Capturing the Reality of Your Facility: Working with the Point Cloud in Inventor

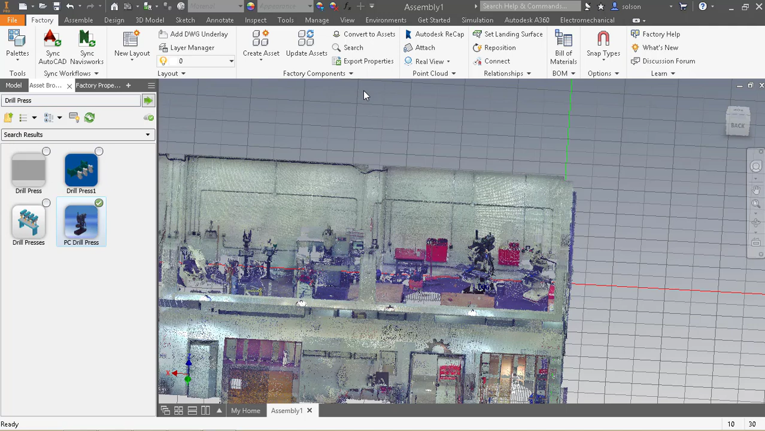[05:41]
back to our navigator and
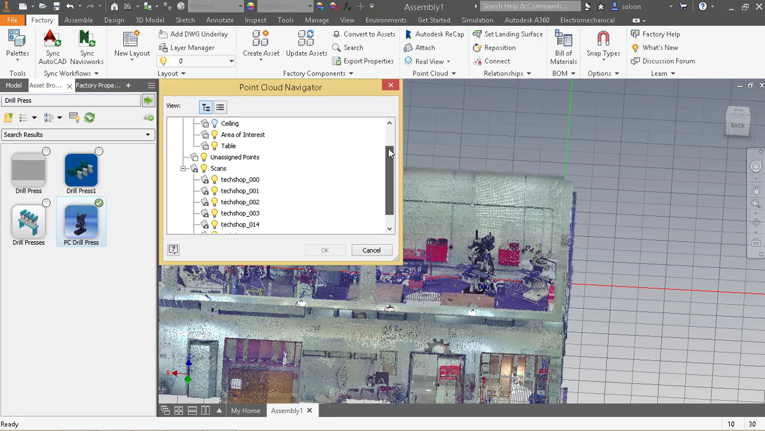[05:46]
just turn the point cloud or the regions off and we can see those objects sitting there by themselves you